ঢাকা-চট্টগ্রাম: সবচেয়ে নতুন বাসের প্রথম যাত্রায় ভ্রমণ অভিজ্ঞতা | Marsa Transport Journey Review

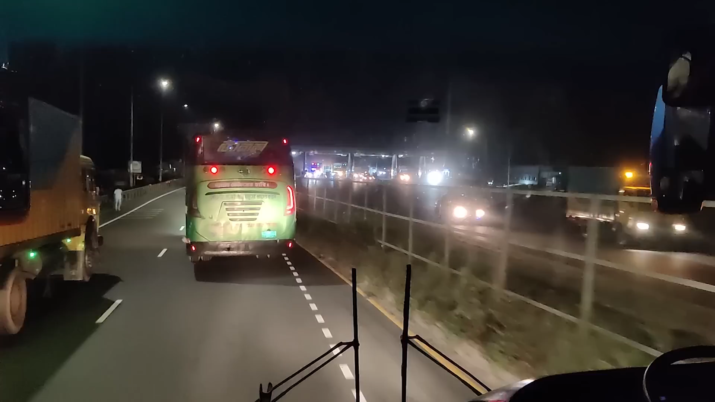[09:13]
এরপর দাউদকান্দি ব্রিজের শেষের দিকে আমরা দেখা পাই রায়পুরের জুনাকির।
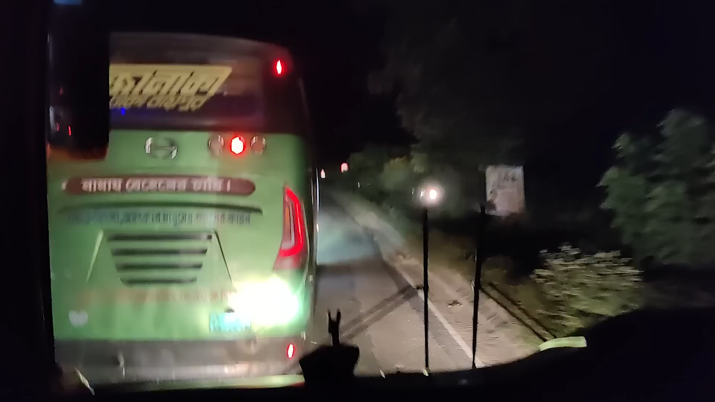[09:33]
এরপর জুনাকি রাস্তার পাশে সাইড করলে আমরা আগে চলে আসি।
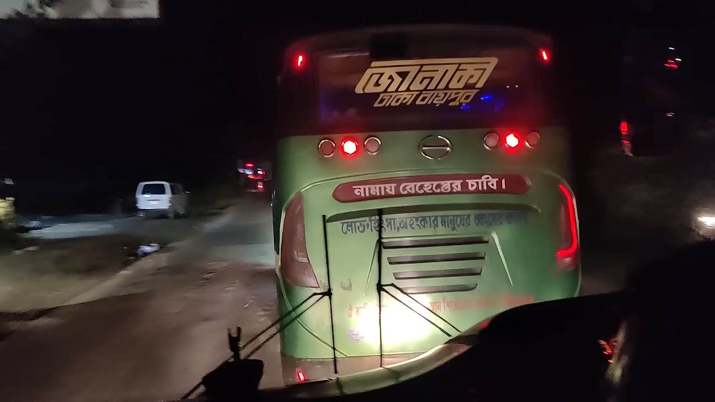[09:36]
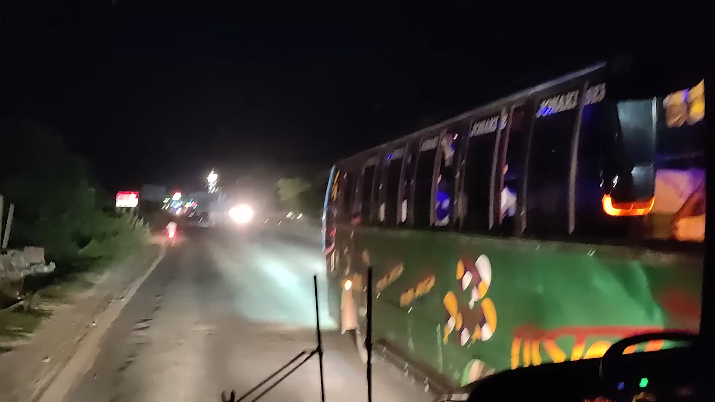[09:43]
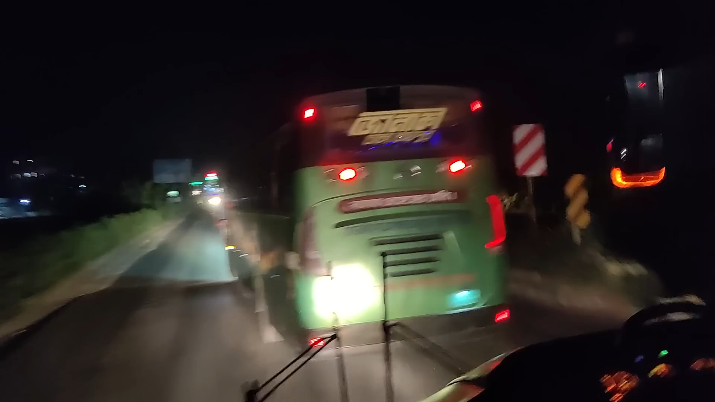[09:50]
কুমিল্লার গৌরীপুর পার হয়ে আমরা দেখা পাই এনআইসি।
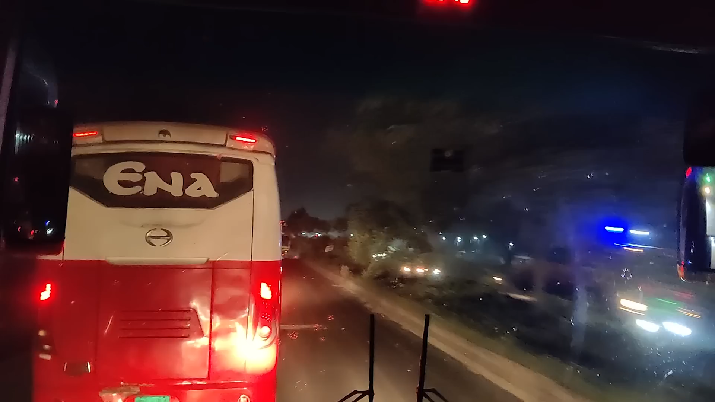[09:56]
হিনোয়েকে ওয়ানজে মডেলের উপর এই বাসটি রেসি করা হয়েছে। গতি রাজা হিসেবে এনারও বেশ নাম ডাক আছে, আর মার্সার তো আছেই, সে হিসেবে মার্সাকে দেখে এনাও ছাড়তে রাজি নন তার জায়গা।
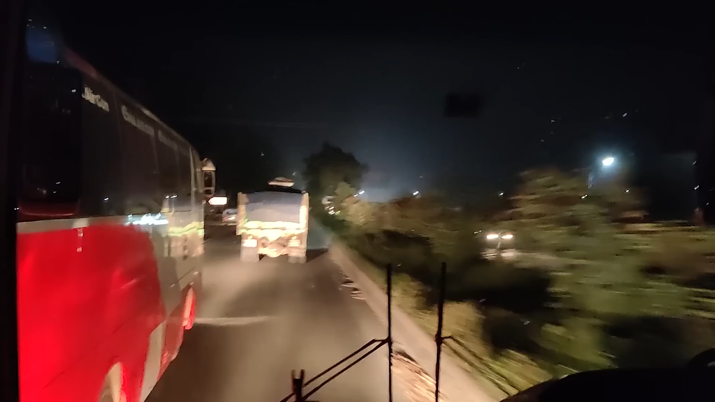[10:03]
ফলে এনা তার রূপ দেখাতে থাকে, আর পেছনে আমাদের বাসটি তো ছুটছেই।
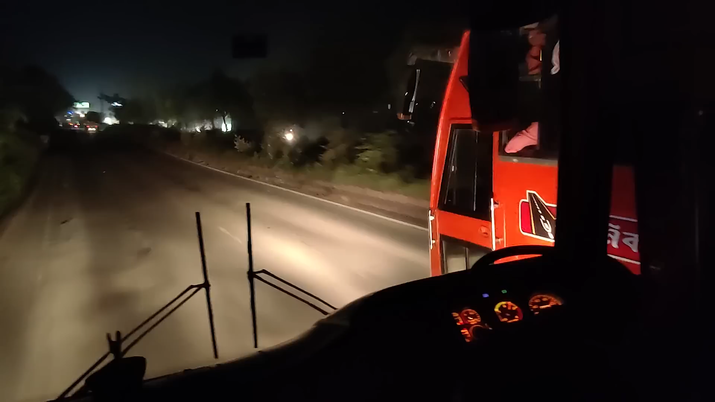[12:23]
পদুয়ার বাজার বিশ্ব রোড পার হওয়ার পর আমরা সামনে দেখা পাই ইগল নামে একটি লোকাল বাসের, যেটি ঢাকা চট্টগ্রাম রোডে চলাচল করে।
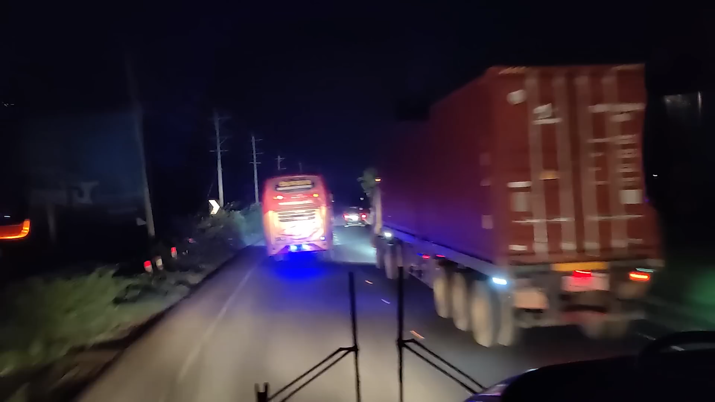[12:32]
এদিন এই বাসটি আমাদেরকে বেশ ভালোই খেলা দেখায়, যদিও খুব অল্প সময় ছিল তার খেলা। আমরা সেই খেলাটা একটু দেখতে থাকি, পাশাপাশি হিনো একে ওয়ানজে মডেলের একদম নতুন বাসের ইঞ্জিন সাউন্ডের ফিলটা আপনারা নিতে পারেন।